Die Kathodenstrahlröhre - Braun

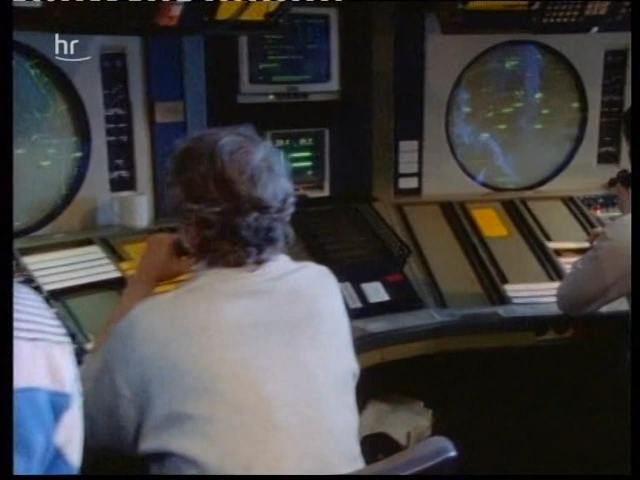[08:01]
Flugsicherungskontrollraum. Braunsche Röhren dienen hier als Sichtschirme für Radaranlagen. Die Radartechnik arbeitet mit winzigsten Zeitspannen.
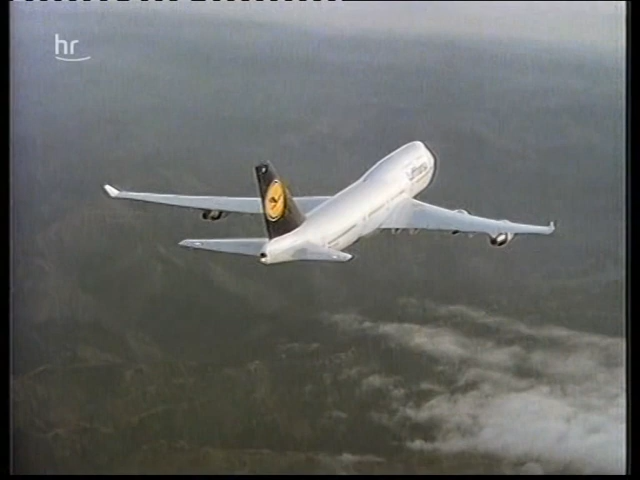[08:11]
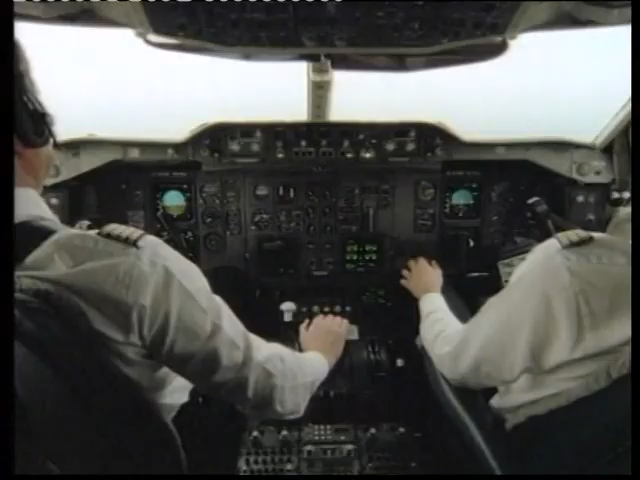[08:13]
Alle 200 Mikrosekunden wird ein Radarimpuls ausgesendet. Ein Flugzeug, das diesen Radarimpuls reflektiert und auf die Erde zurückwirft, erkennt der Fluglotse im Kontrollraum als einen leuchtenden Punkt auf dem Bildschirm, der sich rasch bewegt.
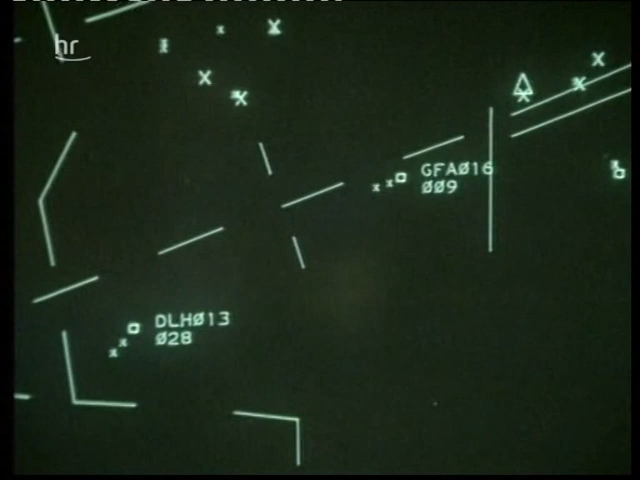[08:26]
Die Radartechnik gehört heute zu den wichtigsten Anwendungen für die Braunsche Röhre.